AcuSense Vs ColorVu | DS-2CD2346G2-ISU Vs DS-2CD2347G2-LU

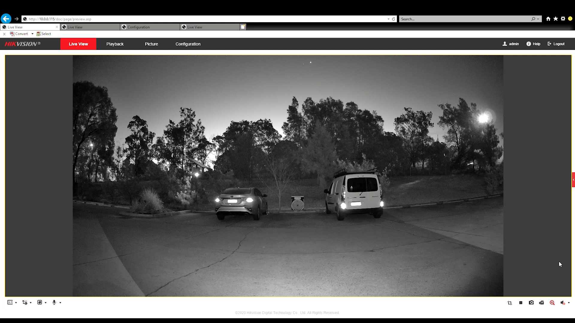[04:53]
it's a little bit brighter, but overall you can see what's happening in that picture. What we'll do is we'll do a side by side comparison. So the one on the left is the color view with the white light on versus the AccuSense with just its normal IR illumination.
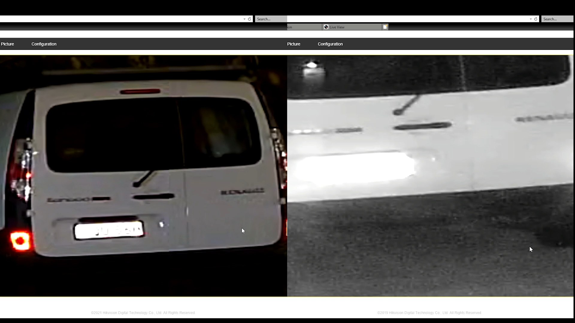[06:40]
Once again, start to make out some lettering, but it's not enough to identify the letters. Then we'll zoom into the tree line.